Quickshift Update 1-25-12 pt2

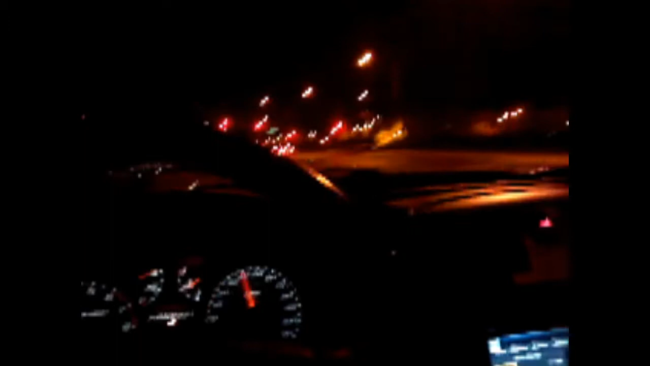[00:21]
and we're running great as you guys can see obviously no check